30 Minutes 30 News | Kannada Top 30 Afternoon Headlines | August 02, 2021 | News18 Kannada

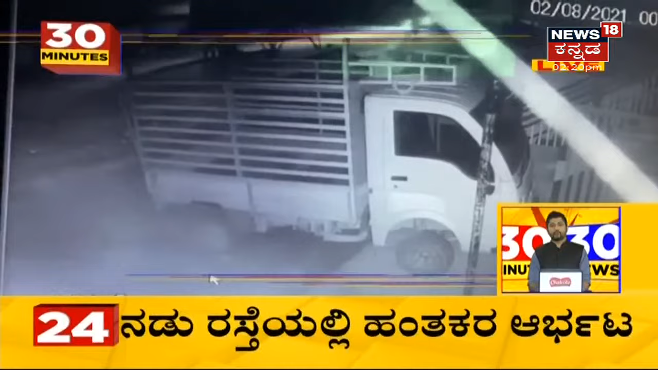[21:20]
ಕೊಡಗು ಜಿಲ್ಲೆಯ ಕುಶಾಲನಗರ ತಾಲೂಕಿನ ಮುಳ್ಳುಸೋಗೆ ಗ್ರಾಮದಲ್ಲಿ ದುಷ್ಕರ್ಮಿಗಳು ಅಟ್ಟಹಾಸವನ್ನು ಮರೆತಿದ್ದಾರೆ. ಮೊದಲು ಕಾರಿನಲ್ಲಿ ಅಪಘಾತ ಮಾಡಿದ ಹಂತಕರು ನಂತರ ಮಾರಕಾಸ್ತ್ರಗಳಿಂದ ಹಲ್ಲೆಯನ್ನು ಮಾಡಿದ್ದಾರೆ.
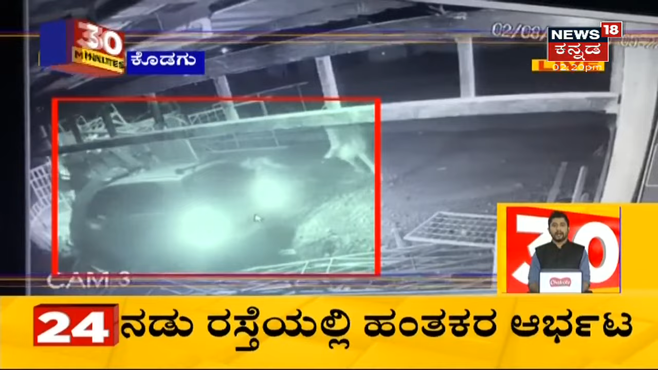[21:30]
ಅಪಘಾತ ಮತ್ತು ಹಲ್ಲೆಯ ದೃಶ್ಯ ಸಿಸಿಟಿವಿಯಲ್ಲಿ ಸೆರೆಯಾಗಿದ್ದು
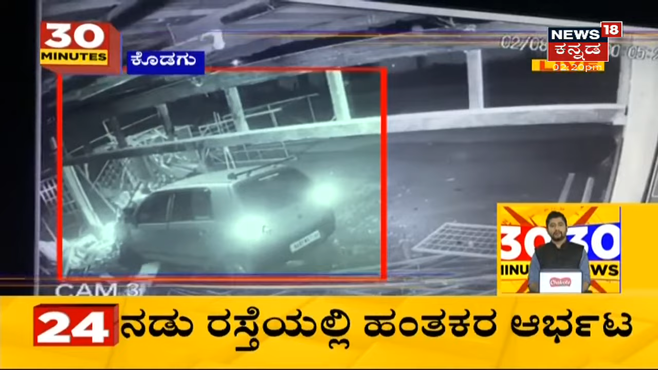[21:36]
ಗಂಭೀರವಾಗಿ ಗಾಯಗೊಂಡಂತಹ ಯುವಕರನ್ನ ಮೈಸೂರು ಆಸ್ಪತ್ರೆಗೆ ದಾಖಲಿಸಲಾಗಿದೆ.